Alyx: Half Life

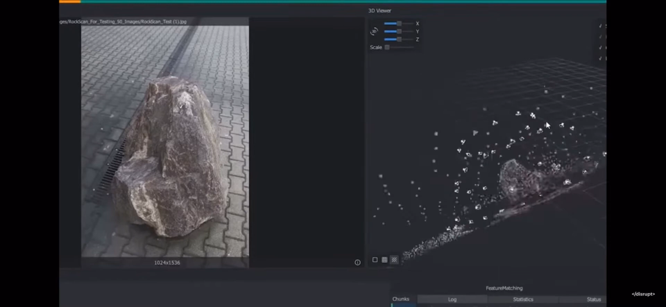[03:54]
The act of transferring real-world objects to digital objects. Scaling.